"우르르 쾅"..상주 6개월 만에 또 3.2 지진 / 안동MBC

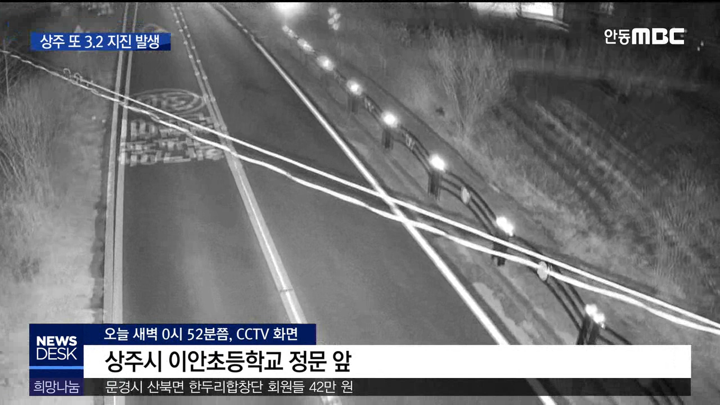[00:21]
상주시 이한초등학교 앞 도로 위를 지나는 전개줄이 미세하지만 10초 가까이 위아래로 흔들립니다. 규모 3.2에 지진이 발생한 건 새벽 0시 52분쯤.